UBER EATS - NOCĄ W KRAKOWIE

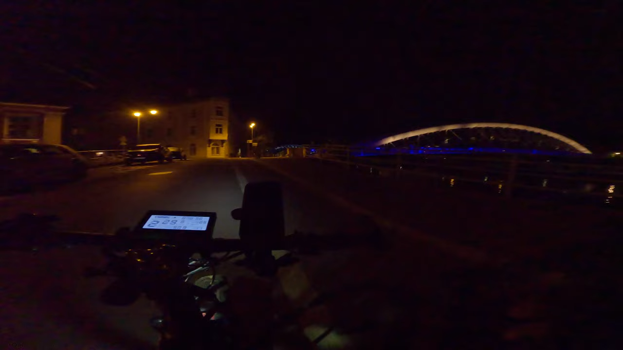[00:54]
No, ktoś dronuje. Policja na dole.
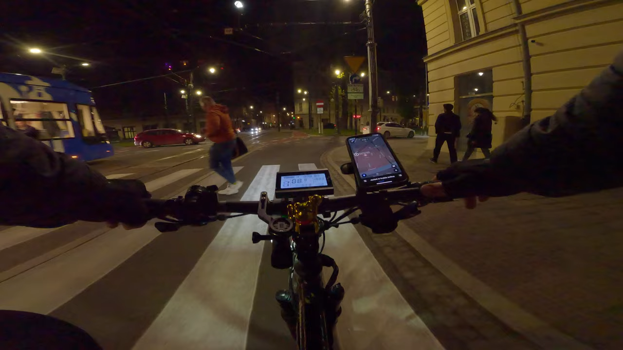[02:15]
Kurwa, świateł nie ma. Kurwa, śpiący jestem.